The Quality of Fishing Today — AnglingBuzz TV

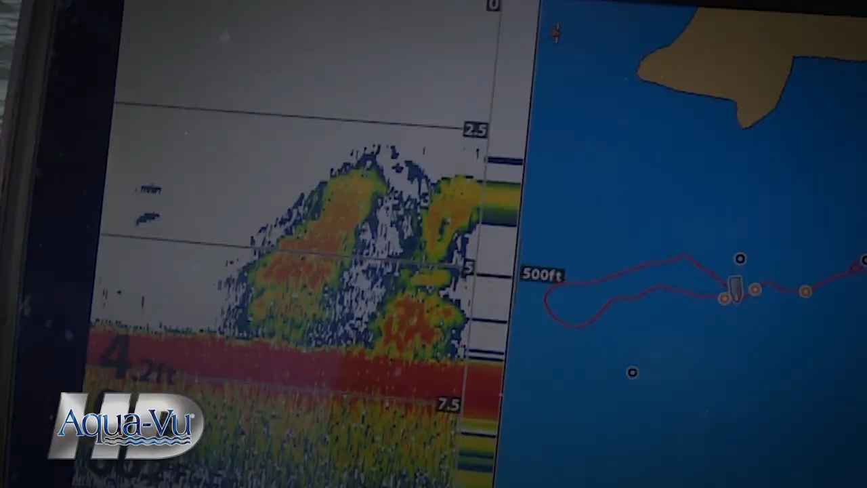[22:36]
If you see this, how do you know it's not actually this?